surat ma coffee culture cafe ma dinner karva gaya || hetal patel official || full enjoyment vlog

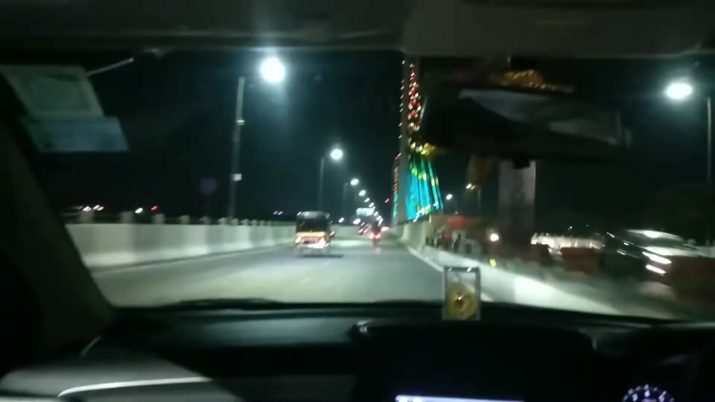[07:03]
કેટલું મસ્ત રહ્યું. કરોડો રૂપિયા ખર્ચો કર્યો છે લાઈટ પાછળ. 2 કરોડ ની લાઈટ છે.
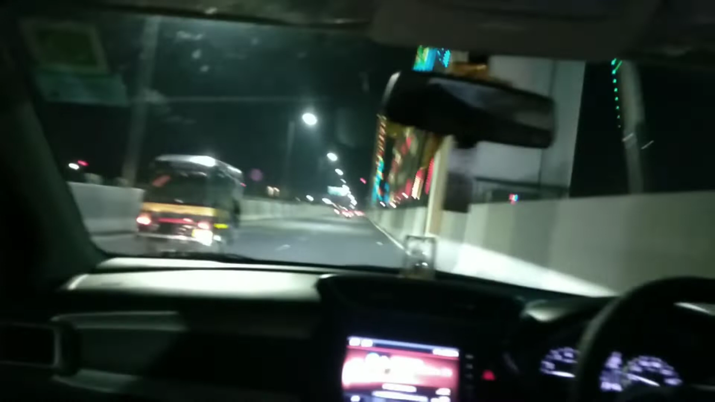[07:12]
હું વાત છે તો કાની આટે દોલા સિક્યુરિટી મૂકે રાઈટ કાઢી નો જાય એટલે. 2 કરોડ ની લાઈટિંગ એટલે વાહ તો ખાલી. હવે કે પછી ઉતાવા. Yeah.